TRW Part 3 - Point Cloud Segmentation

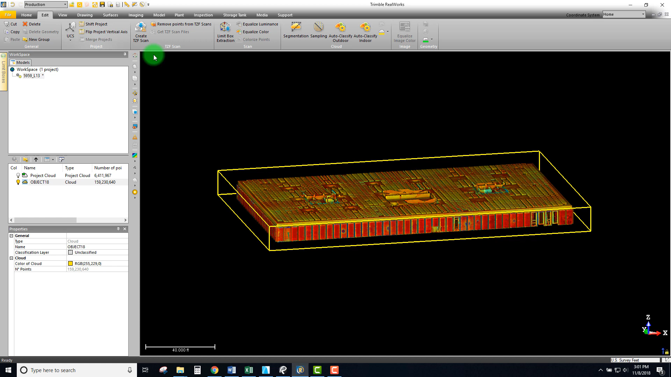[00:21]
a similar tool as the last video and we're going to be looking at this
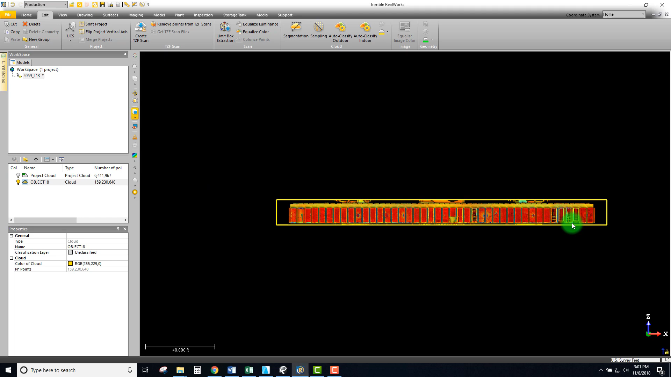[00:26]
directly from the side and the first thing I want to do is I want to actually take off the lid
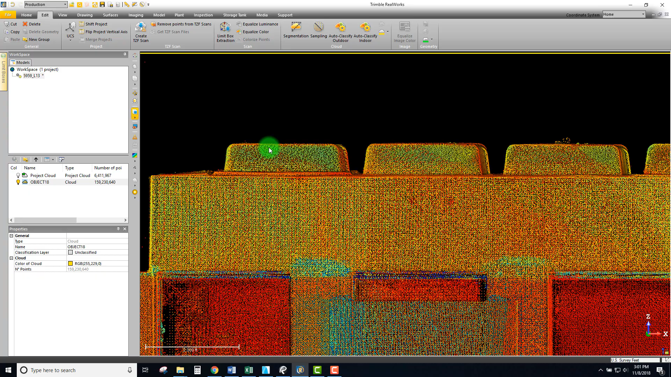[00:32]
of this floor because we can look at this here
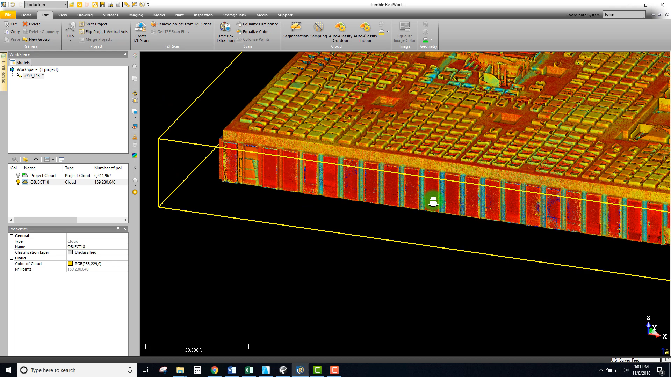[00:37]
in plan view let's look at this entire point cloud so I'm gonna flip through my views
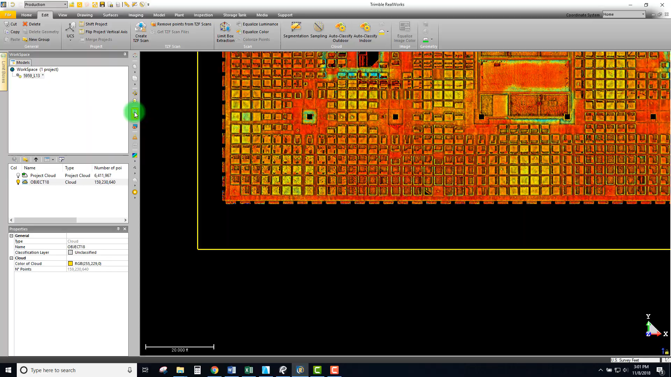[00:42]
go to my top and when I'm looking at this yeah it's nice I can see a lot of information
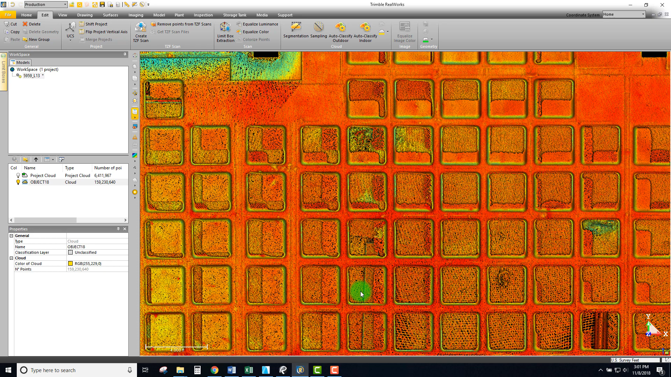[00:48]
here actually if we switch our view to a and
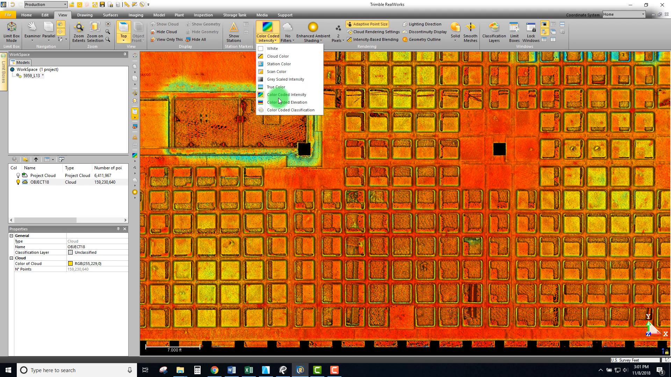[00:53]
a view based on elevation and if we look at this from the side we can see our
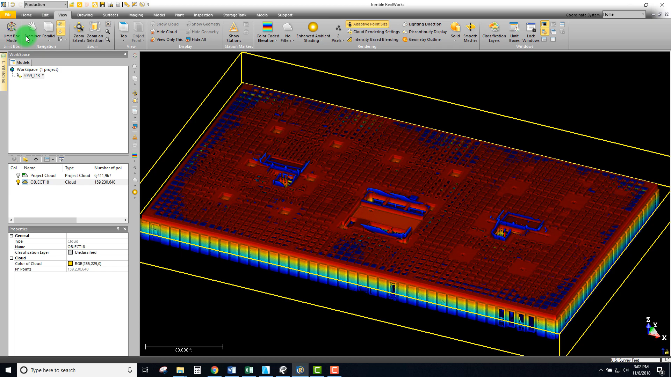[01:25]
using the limit box the type of view that we're looking to get so
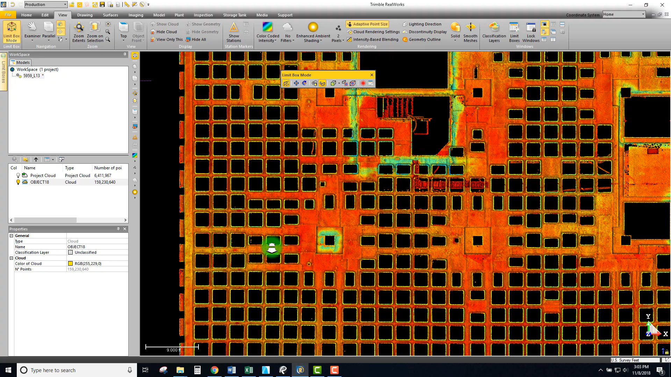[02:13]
cloud that gives us a really good indication of where all the different beams and ribs of this deck are taking place so that's essentially what we're trying to do with creating these sections so I'm
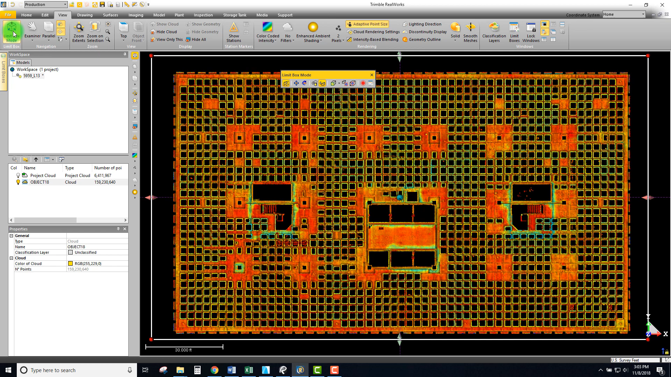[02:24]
going to undo my limit box and we're going to look at this from the side and so what I want to do
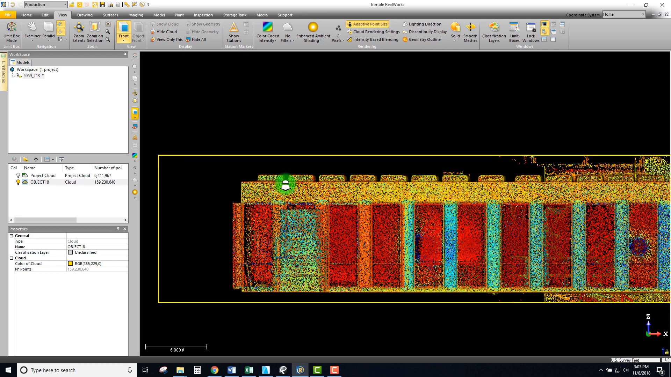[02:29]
is I essentially want to create a section using the segmentation tool of cropping
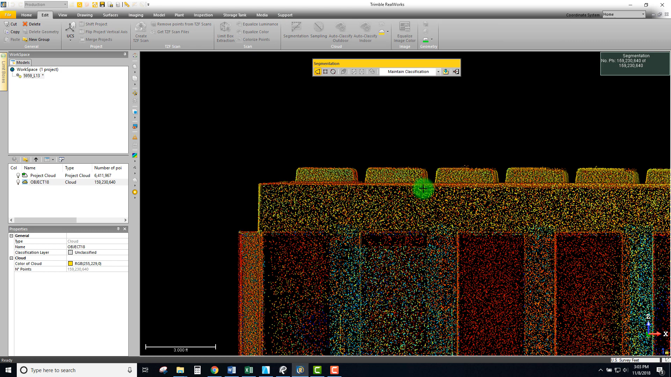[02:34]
right off the top of this and I'm going to be using a rectangle oops look at it from
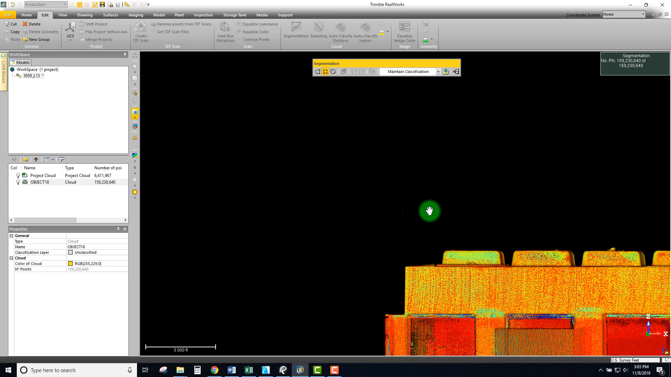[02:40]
the front so I'm going to start up here and I'm just going to take the very top component off
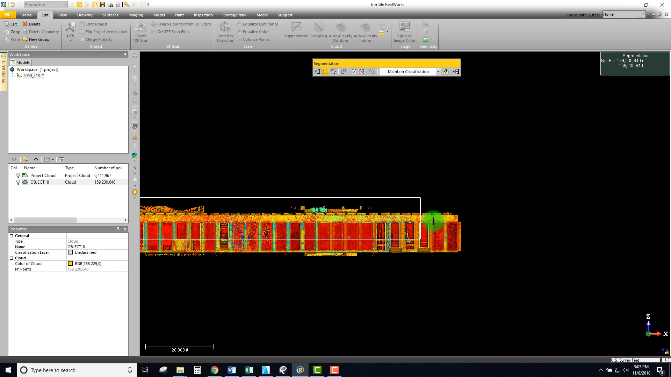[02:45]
of this point cloud and so let's go right about there yeah that's good okay and with that I'm going to hit the key points inside of this so
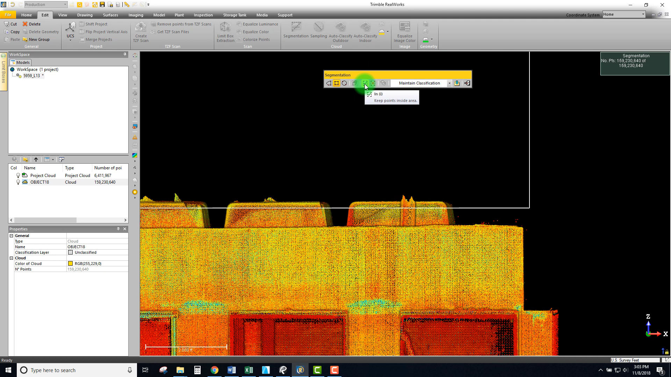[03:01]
see what happens so as soon as I do that I can see that it got rid
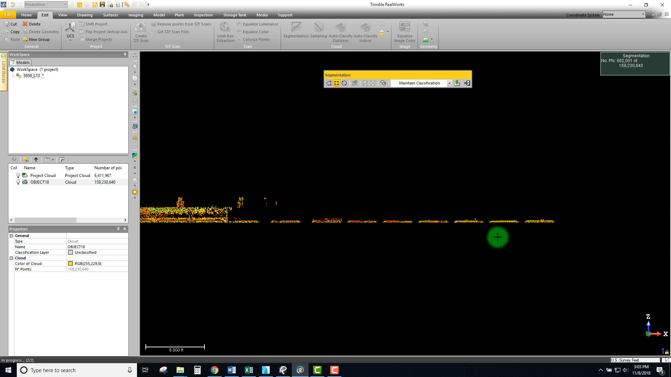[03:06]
of all the points outside of that but our next step here is if we create a
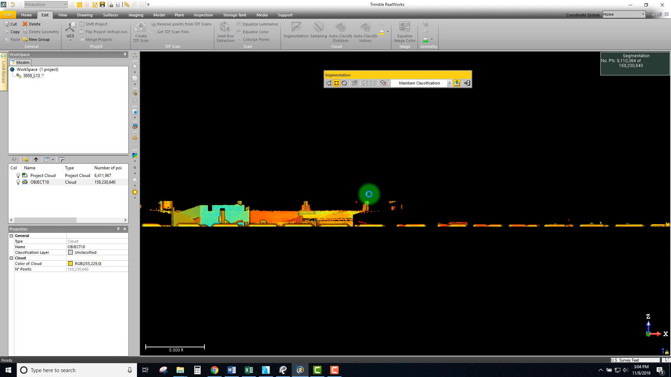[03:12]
point cloud it's actually going to create a separate object over here that we can just label lid
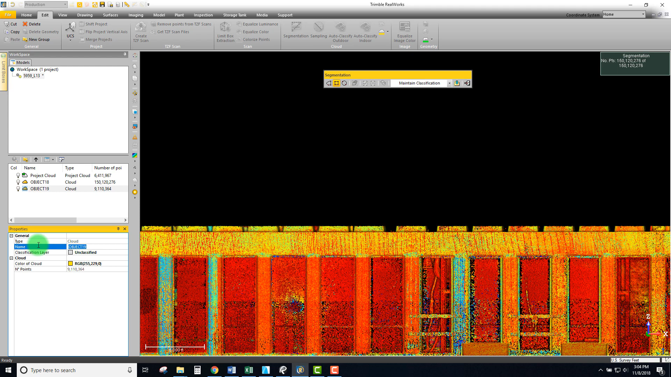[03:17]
in this case and we can keep working so we still want
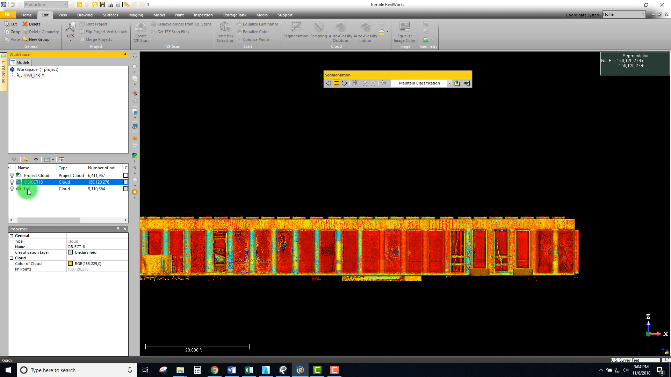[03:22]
to have our object selected over here and we can actually do an additional layer
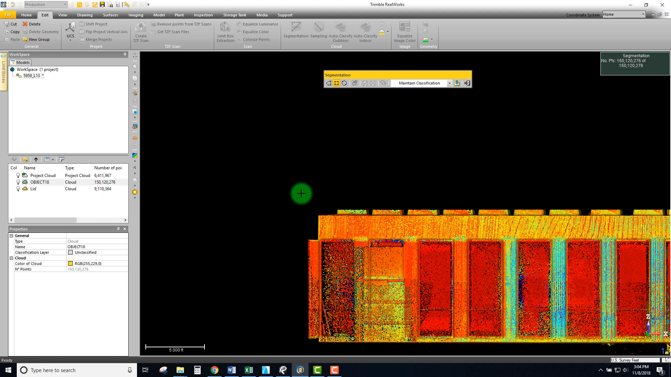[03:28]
similarly to that lid of just highlighting the essentially the structural
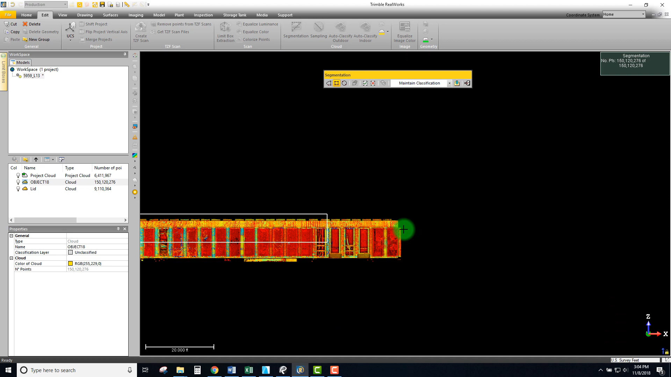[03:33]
elements and the top component of this floor so I'm going to section right through here I'm going to pick up a little bit of my windows there and I'm going to do essentially
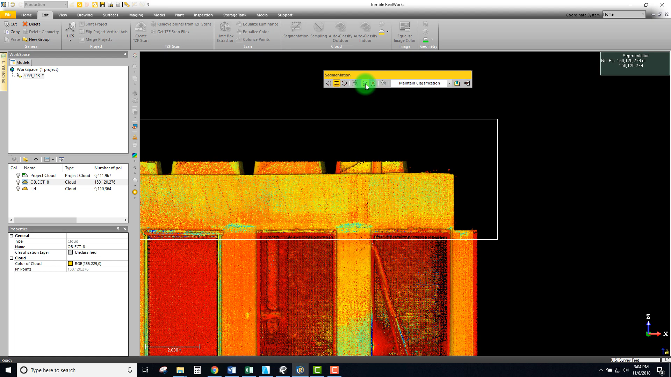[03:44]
the exact same thing I'm going to keep the points inside this area and so that's going to section out the other outside and I'm going to save this again and it's going to create another object and I'm going to call this in this case
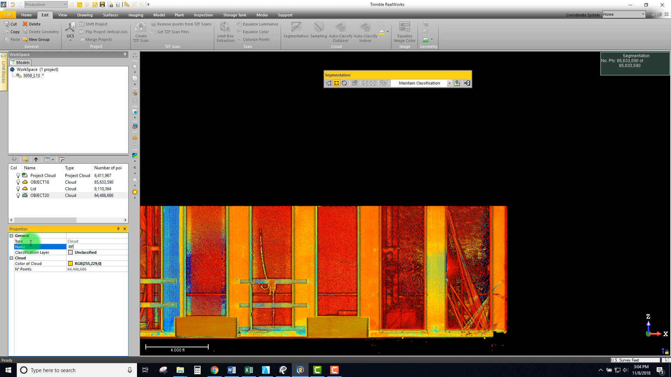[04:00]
roof frame because level 13 is the highest floor and then the roof is the set the the next floor above so I call that roof framing and okay